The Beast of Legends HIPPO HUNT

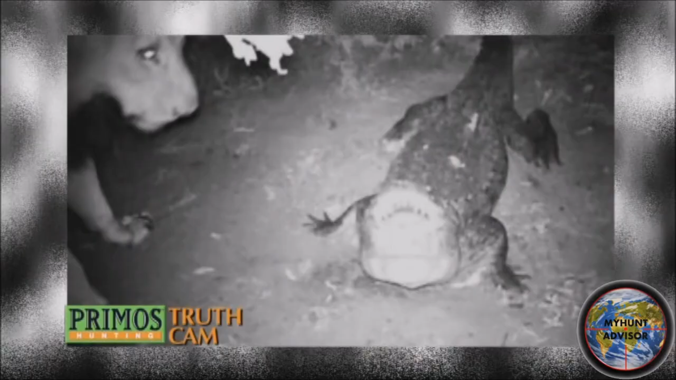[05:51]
And I've even had a scenario where on a trail cam, I've caught a croc, you know, several miles away from the closest water, actually had a lion bait picking up morsels underneath the baits.